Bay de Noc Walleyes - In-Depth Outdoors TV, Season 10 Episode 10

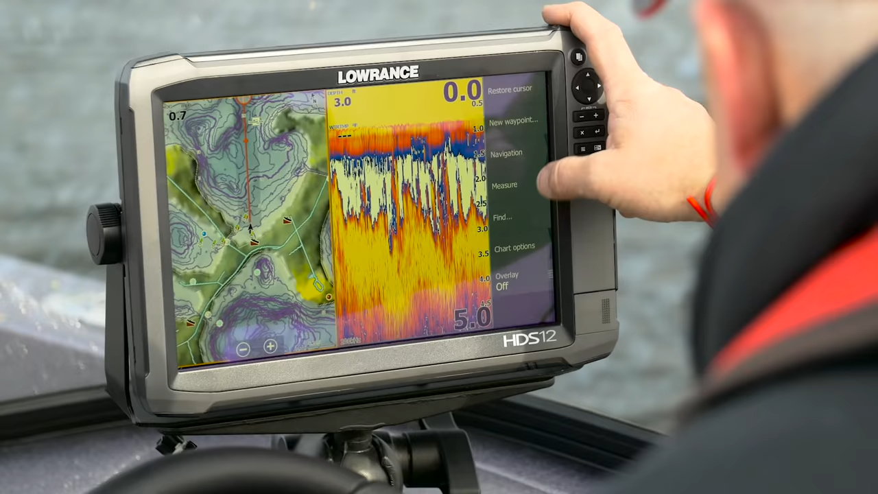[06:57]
Lowrance HDS 12 Gen 3 touch at the dash,
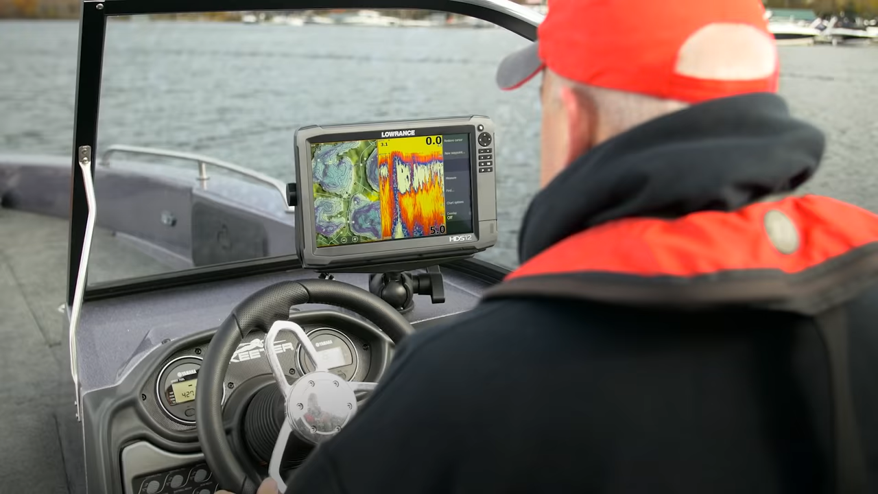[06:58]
and a Minn Kota 112 Ultera on the bow.
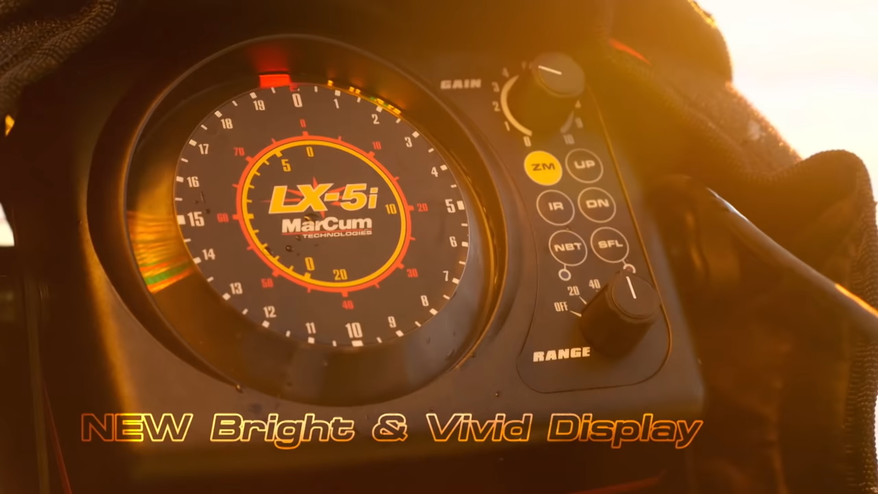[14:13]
Every model in our new iSeries line combines a bright and vivid
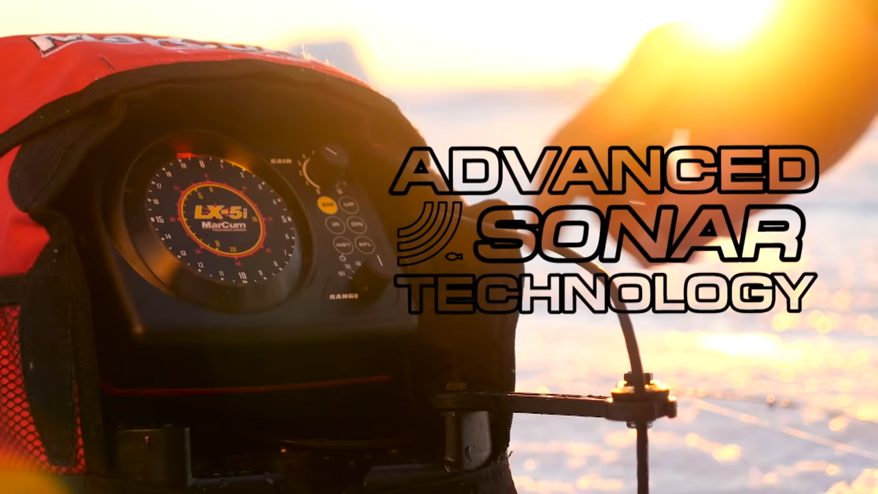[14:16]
display with Markham's advanced sonar technology to produce flasher sonar units that offer a larger display and increased viewing angles